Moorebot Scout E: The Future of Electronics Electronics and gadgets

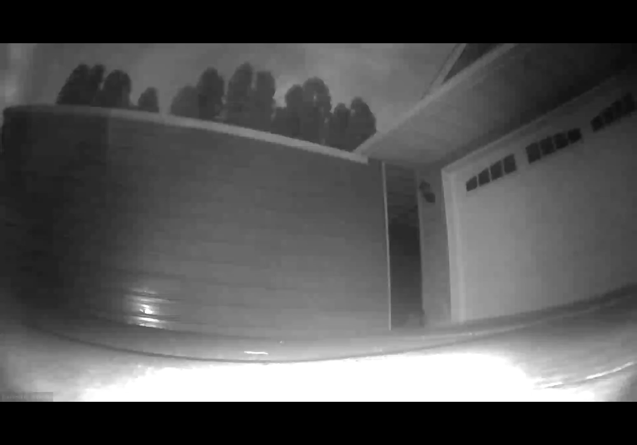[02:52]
okay so that's the unboxing let's go outside with this this is middle of the night dark as dark could be and that's the infrared and you can actually set this up as well to do a scheduled route so you can do the same you can make a route then
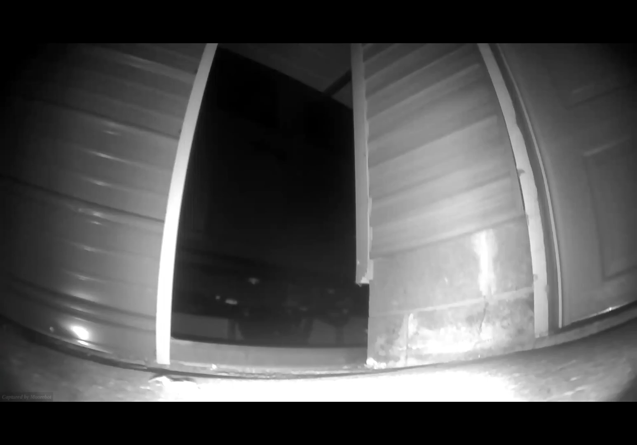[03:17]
push a button and it'll go at any time and schedule that same
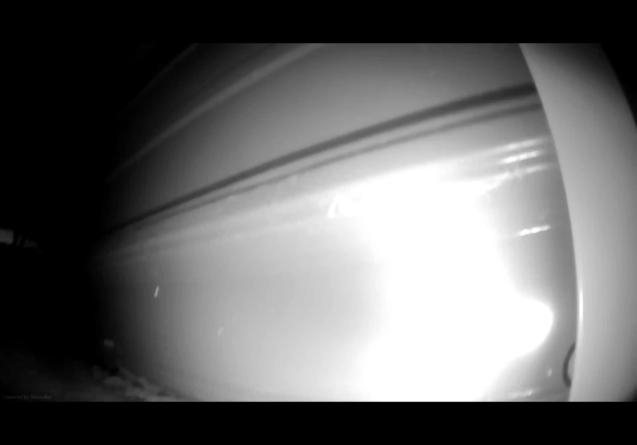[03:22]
route to check for whatever movement to check for people to check for animals whatever the case may be I'm trying to get
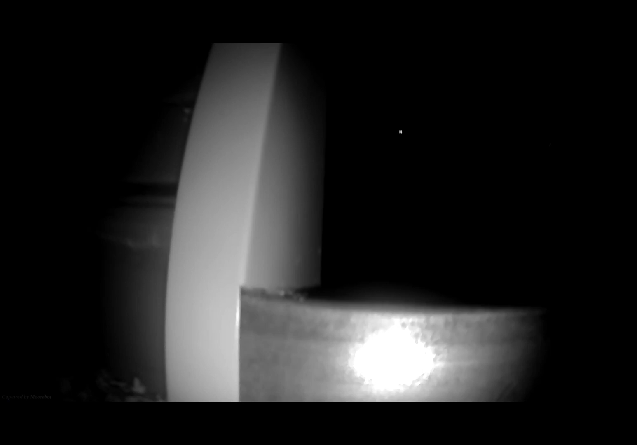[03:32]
it up over this ledge and the ledge is too big so I have two vehicles inside here of a Jeep Liberty and a Jeep Rubicon so say for example we want to see underneath the vehicle for bombs whatever the case I'm gonna pick it up hang on here I'm gonna pick it up and put it inside the garage
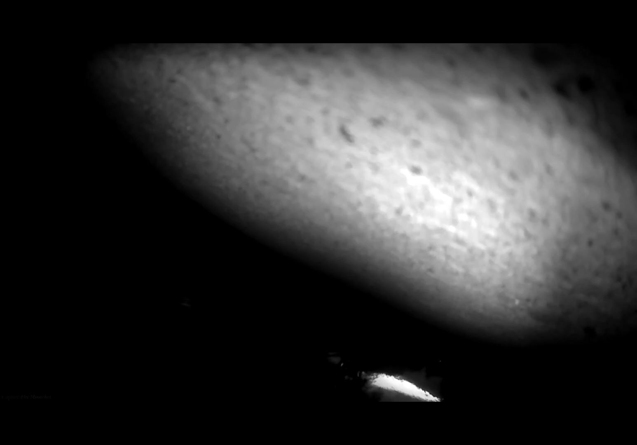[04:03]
here we go no I'm upside down yet hang on
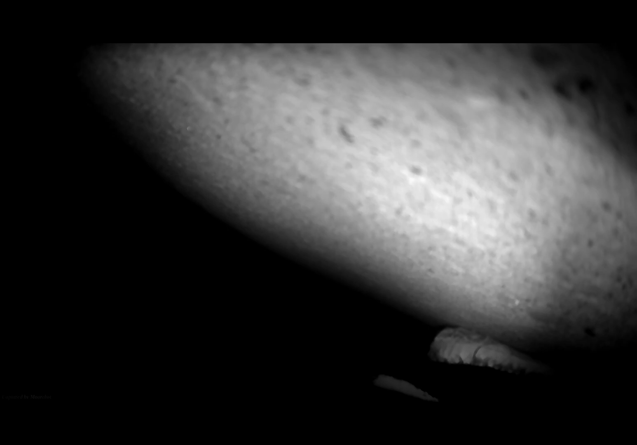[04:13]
okay so let's go in here so we're right underneath a vehicle and it's it you can't move the camera
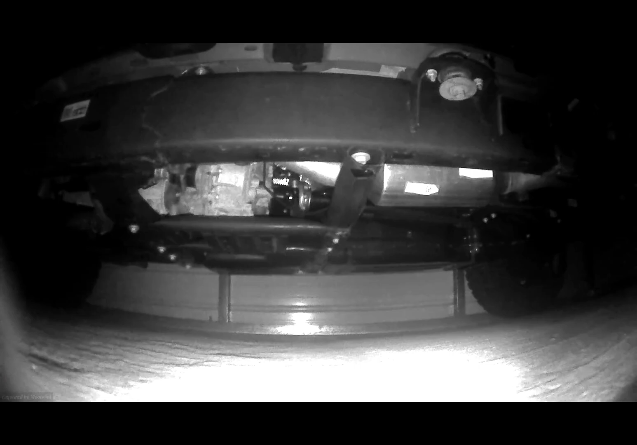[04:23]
but there's so much light that the the infrared gives off you can see above the unit so I mean my Jeep is new as you can see but you can see every little thing underneath there without ever getting on your hands and knees so that's pretty neat so
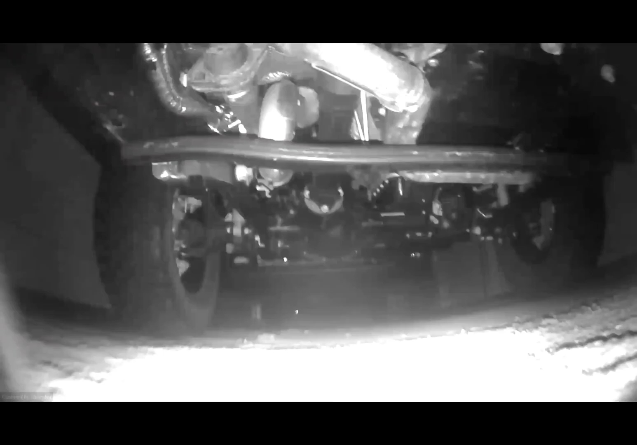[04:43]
I'm going slow there's of course faster you push the stick forward the faster it goes push it back faster it goes push it to the left push it to the right
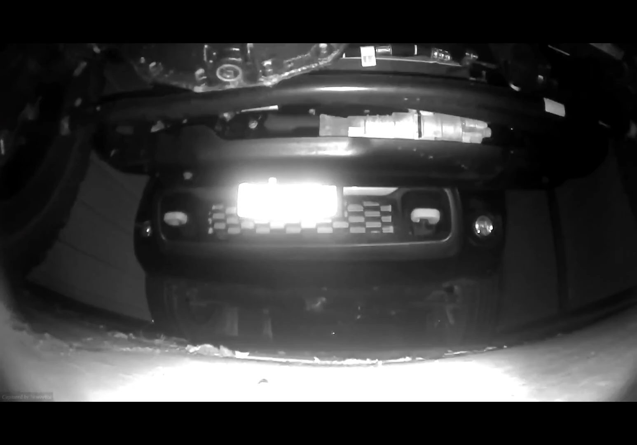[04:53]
so here's the second vehicle and as you can see that took a little bit of a somewhere along the
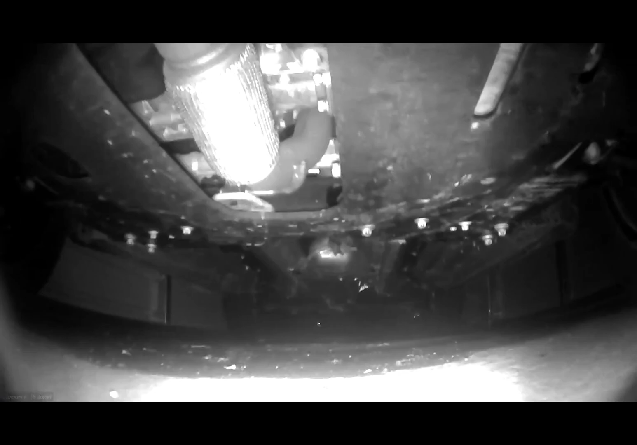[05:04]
line hit not a hit but something probably snow or whatever it snows
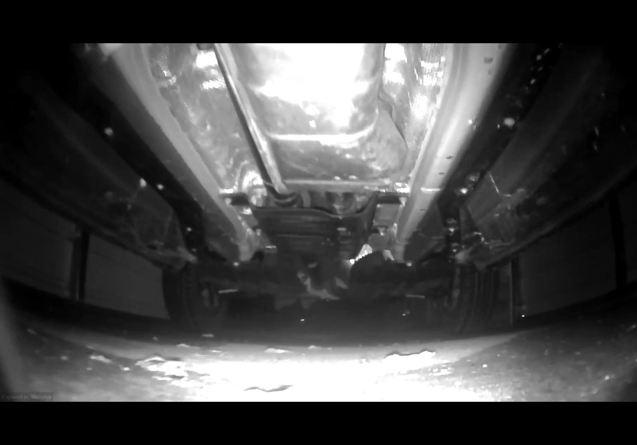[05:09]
where I'm at as you can see everything is nice shaped and you again I'm not using any extra light or any
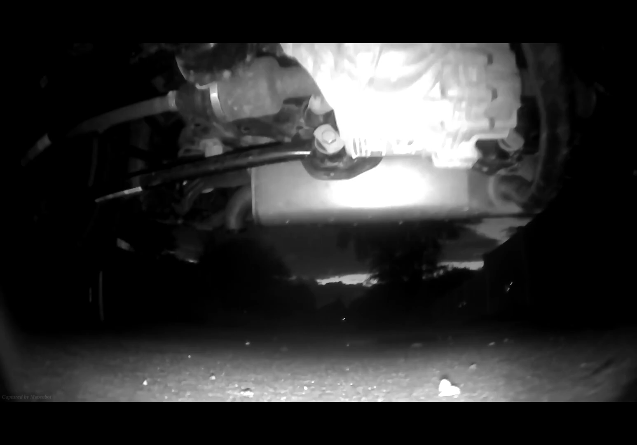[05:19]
extra anything to see that that's the normal view and it automatically will kick on and it's raining it'll automatically kick on the night vision which is a sin setting again the infrared so you can turn the infrared on or off so here we go I'm going to drive it back to where I'm located has a pretty good speed to will go over all the tech specs after we get into these videos okay so there's that video
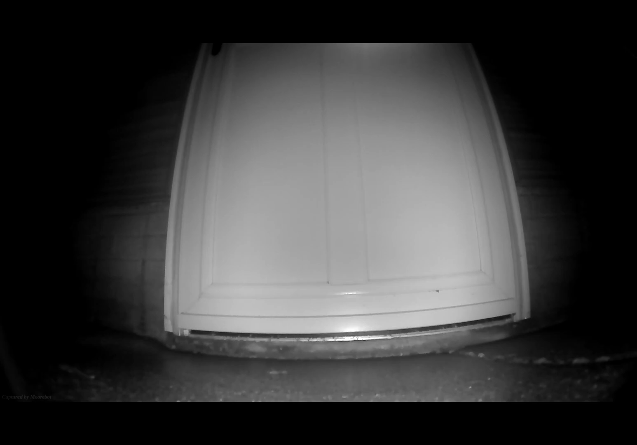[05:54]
next video this is my good friend Fred and he's been in a couple other videos and he always likes to get down
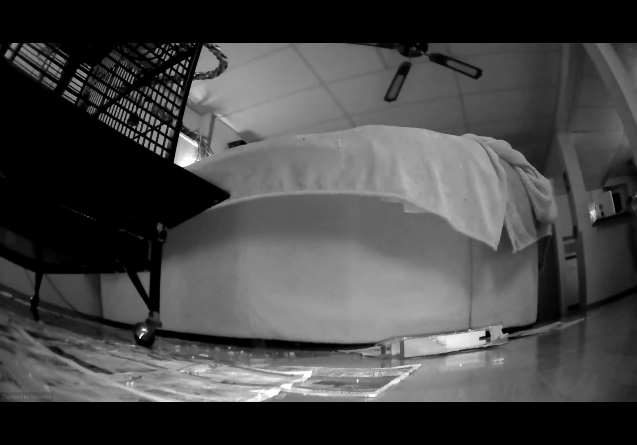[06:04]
off of his cage except thanks to this little thing he sits and screams and screams and screams at it and will not
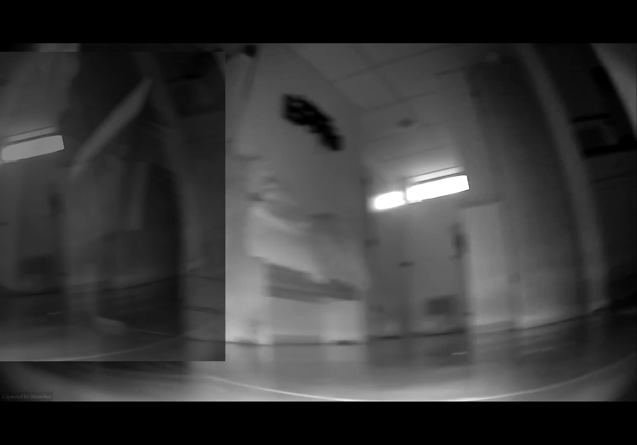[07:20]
and you can see how nice the uh infrared
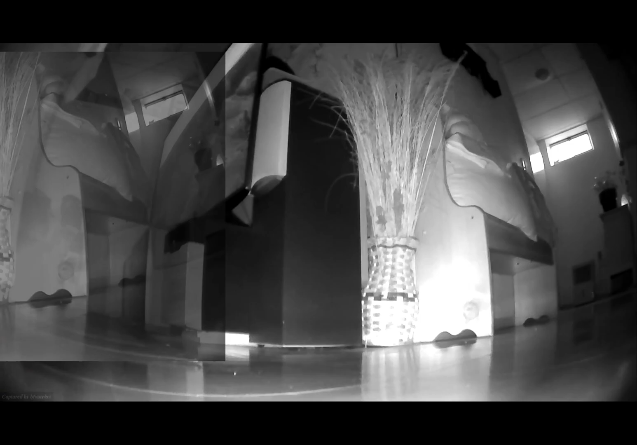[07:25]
is this is a totally black room practically i think i have the tv on and that's it